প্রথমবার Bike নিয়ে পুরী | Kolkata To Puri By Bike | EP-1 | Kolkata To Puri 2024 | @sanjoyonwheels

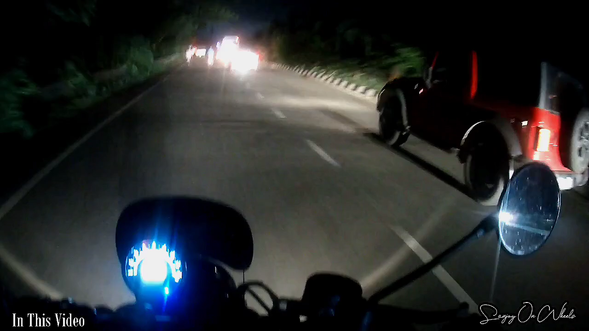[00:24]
ভেবেছিলাম যে 9টা বেজে যাবে, বাট থ্যাঙ্কস টু দিস রোড 9টার আগে আমরা পৌঁছতে পারছি।
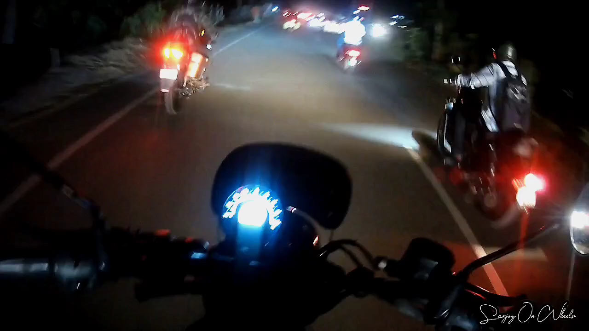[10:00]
তো এখন ঘড়িতে বাজে 7:29, পুরী এখান থেকে আর 55 কিলোমিটার মতো বাকি আছে। অবস্থা
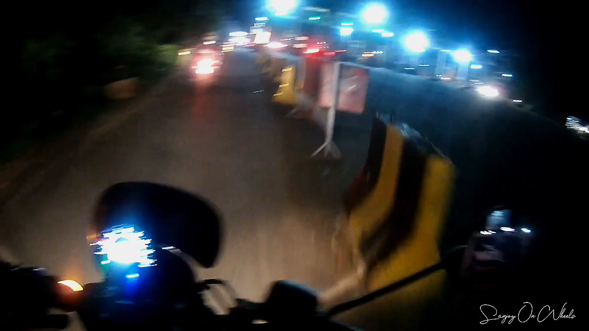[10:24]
পুরী ঢোকার আগে আমরা এই টোল প্লাজাটা পেরোচ্ছি, এটা আজকের দিনের রাইডের 5 নম্বর টোল প্লাজা।
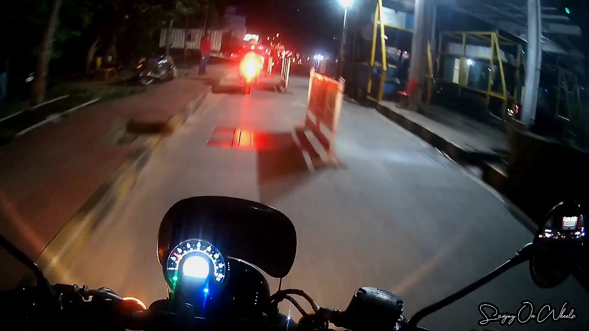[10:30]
পুরী এখান থেকে আর 45 কিলোমিটার। বন্ধু এই মুহূর্তে আমরা ক্রস করছি পুরী রেলওয়ে স্টেশন।
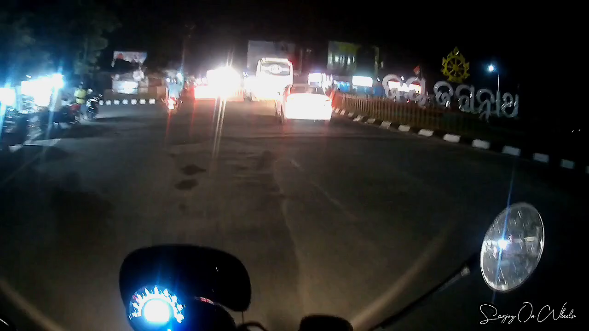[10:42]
লাস্ট 42 কিলোমিটার আমরা খুব ভালো টেনেছি, কারণ অনেকটা রাত হয়ে গেছে, গিয়ে আমাদের আবার হোটেল খুঁজতে হবে, তো এই একটা চাপ তো রয়েছেই। ঘড়িতে এখন বাজে 8:41, আমরা ভেবেছিলাম যে 9টা বেজে যাবে, বাট থ্যাঙ্কস টু দিস রোড, দিস অসম রোড, যে 9টার আগে আমরা পৌঁছতে পারছি।
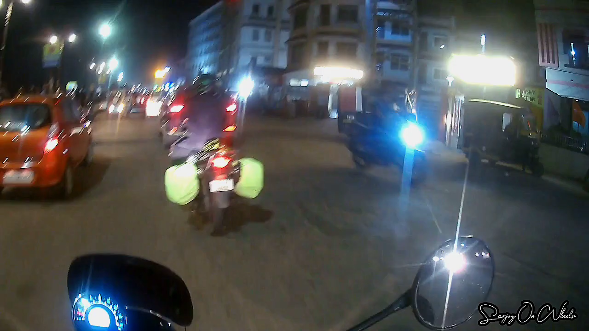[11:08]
সো গাইজ, ফাইনালি আমরা পৌঁছে গেছি পুরীতে, আর আমার বাঁদিকে রয়েছে সমুদ্র, যদিও এখন আমি ঠিক মতো দেখাতে পারছি না,
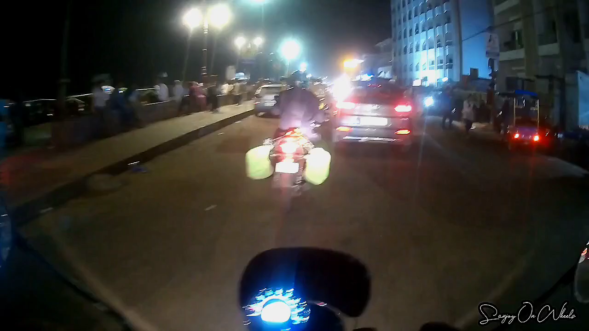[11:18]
কারণ অন্ধকার হয়ে গেছে আর এখানটাতে প্রচুর জ্যাম, তো বাঁদিকটা সেভাবে দেখাতে পারছি না।